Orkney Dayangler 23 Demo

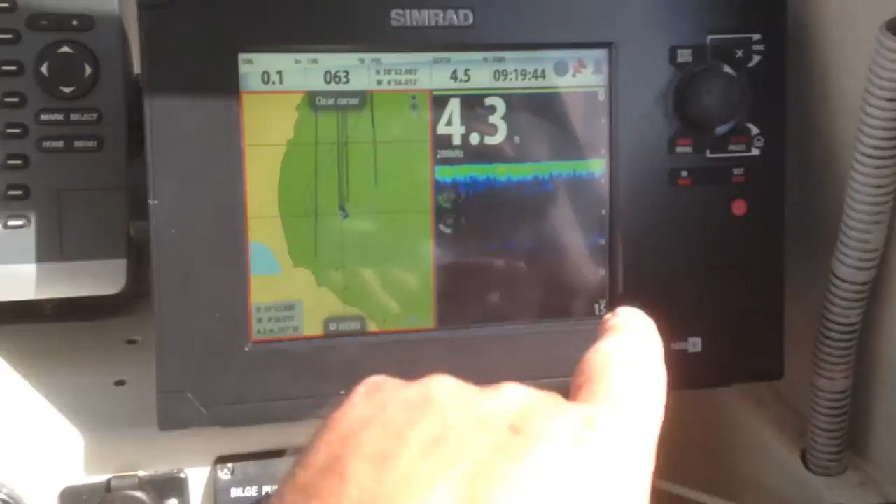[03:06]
You can have whatever you like on it.
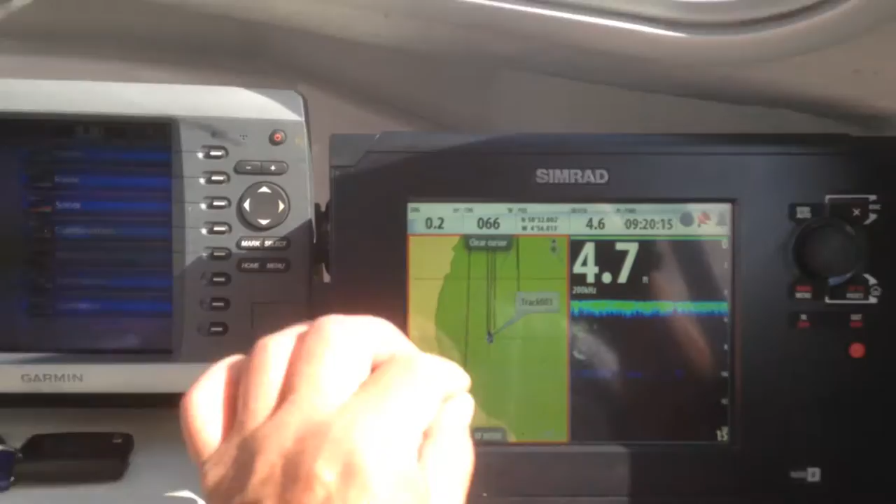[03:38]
And you can have a touch screen, or you can use the knob to expand.